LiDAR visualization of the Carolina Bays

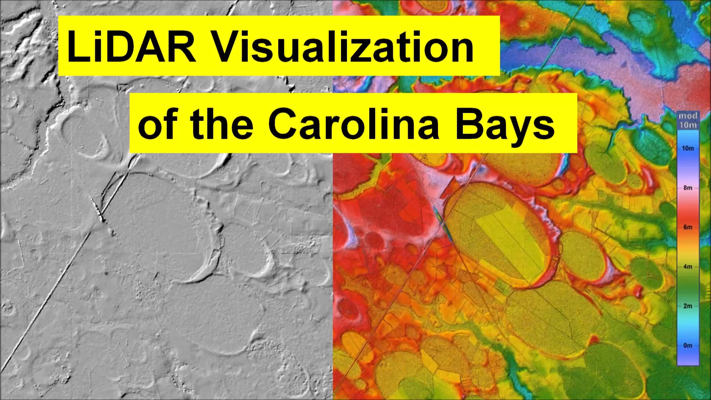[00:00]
LiDAR is a laser-ranging technology that has greatly enhanced the visualization of the Earth's surface. This is the satellite image of the area around Rex, North Carolina.
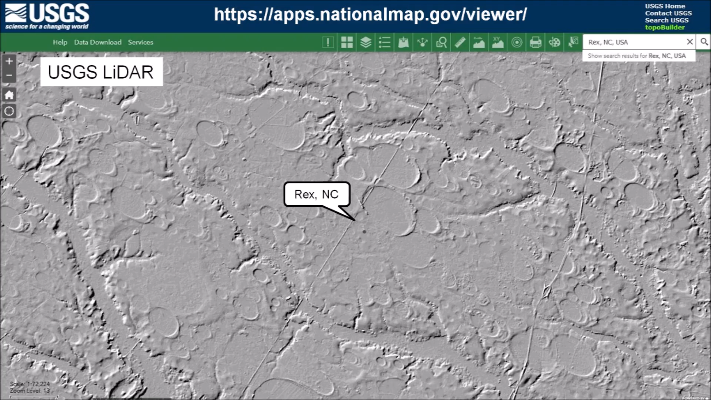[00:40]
This is the same area around Rex, North Carolina, viewed with a topography that uses a colorized ramp that repeats for every 10 meters of elevation.
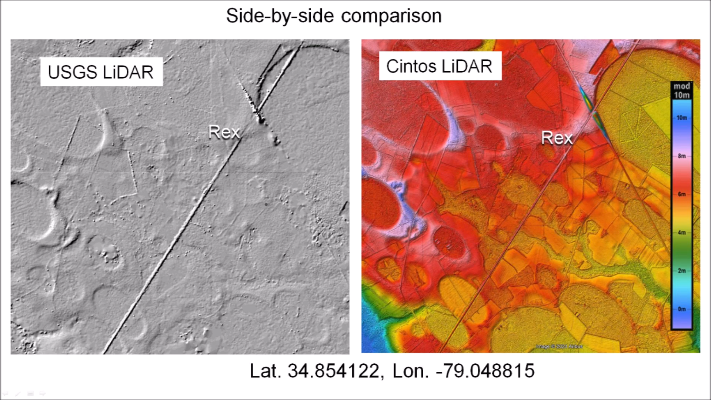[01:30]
The color contrast at the boundaries of the features makes it easier to locate the rims of the Carolina Bays.
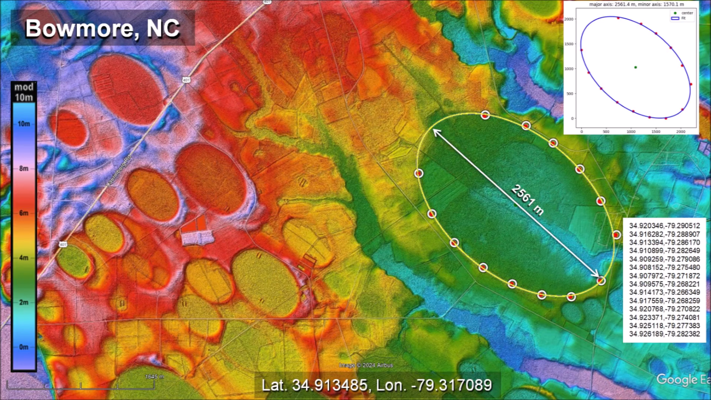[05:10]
It has a length of 2,561 meters, which is about 1.6 miles. The left side of the image shows a cluster of overlapping elliptical basins. Close inspection of the LiDAR image shows details of the overlaps. The large bay number 1 was overlaid by bay number 2. Bay number 2 was overlaid by bay number 3. And finally, the rim of bay number 4 touched bay number 3. Based on the elliptical shapes, it appears that bay number 1 partially overlaid another bay.
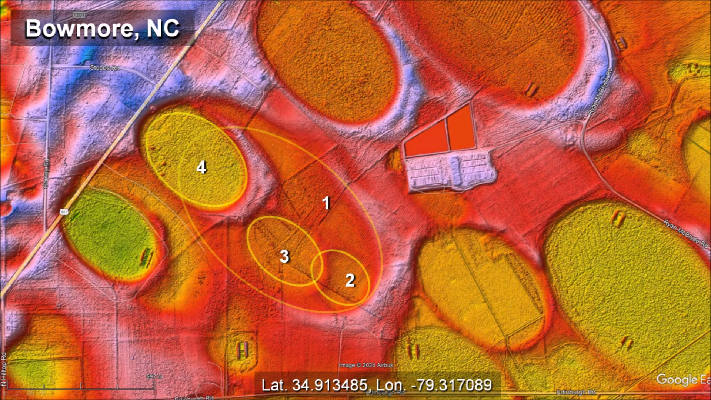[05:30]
This was an area of very heavy ice boulder bombardment. The rectangular feature in the middle of all these bays is a complex of 8 barns from the Hoke Livestock Farms.
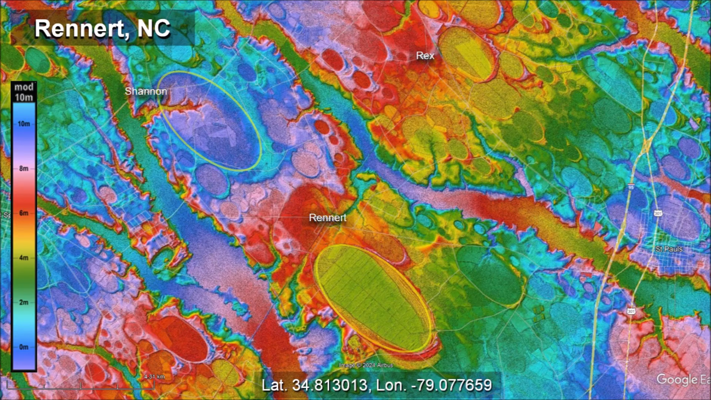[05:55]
The bay by Shannon, North Carolina has a large drainage channel across its west rim and the rim is not as sharply defined as the rims of the surrounding base.
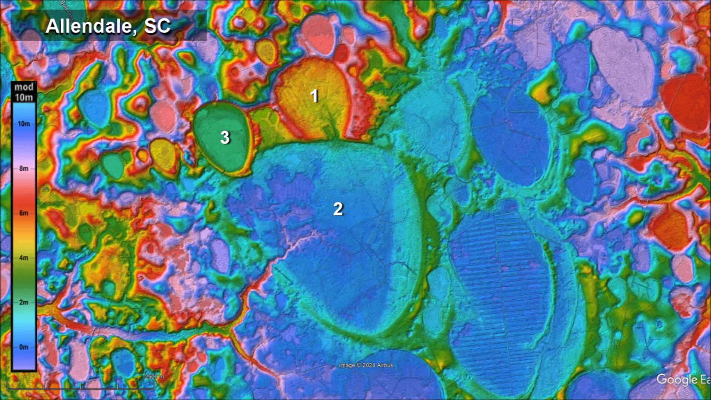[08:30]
Basin number 1 formed first, and its south rim was overlaid by Basin number 2, which measures about 3.5 kilometers. Then Basin number 3 overlaid a portion of Basin 2. The bottom portion of Basin number 3 is still elliptical, and it can be fitted with an ellipse by the least squares method.
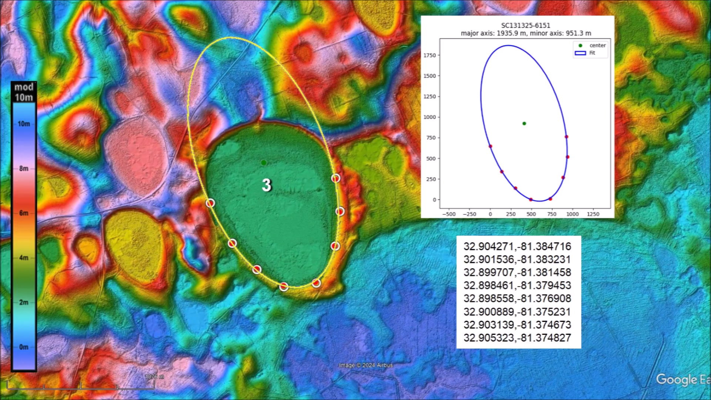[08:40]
However, the ellipse appears elongated as if it had been stretched. The distorted shape of the basins in this area can be explained by noticing that the terrain is inclined and the deformed part of the basins is on the uphill side. The north rim of the basin is 51 meters above sea
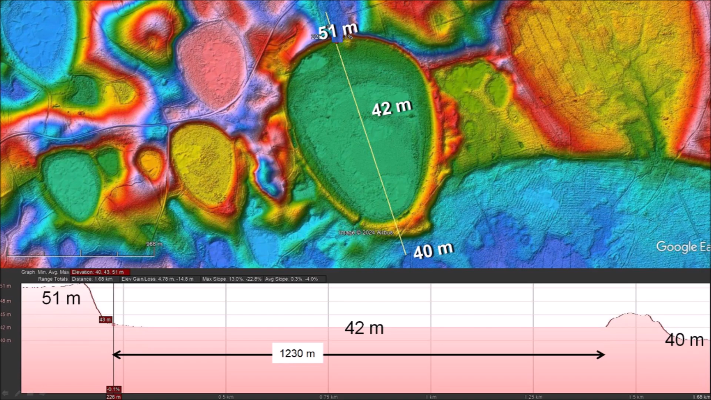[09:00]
level and the center of the basin is at 42 meters above sea level. The terrain beyond the south rim is at 40 meters above sea level. The flat portion of the basin measures 1,230 meters. A downhill impact creates an inclined conical cavity that has a steeper grade on the rear part of the penetration funnel.
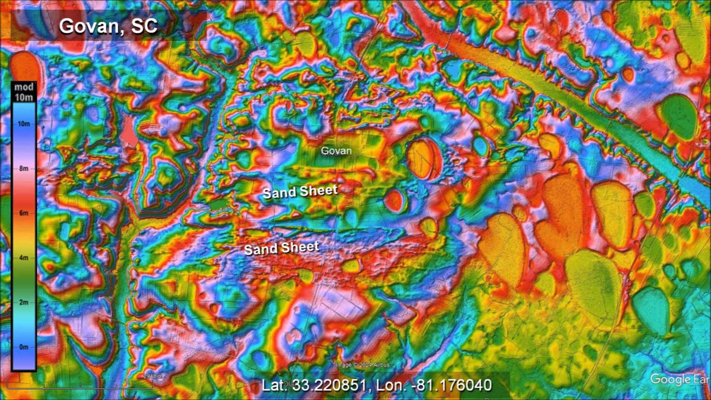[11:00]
This is an indication that there were violent winds in this area when the bays formed. In 2022, an elliptical basin as big as a football stadium was found using LiDAR images near the Oxley Nature Center in Tulsa, Oklahoma by Eric Brown. The basin has some man-made structures that have led to a surprising archaeological discovery.
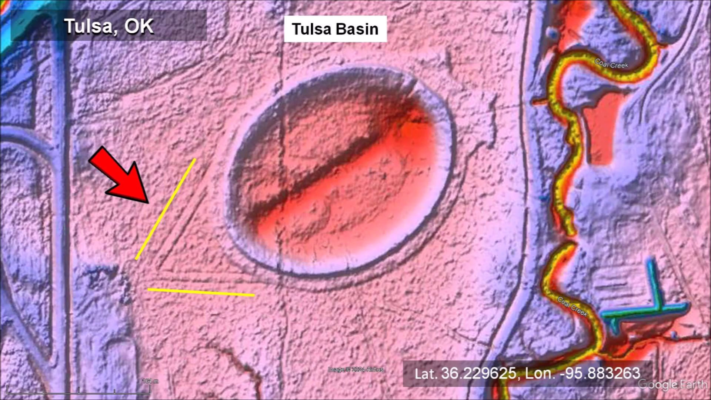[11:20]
The basin is mathematically elliptical, like the well-preserved Carolina Bays, and its major axis is oriented toward Saginaw Bay in Michigan.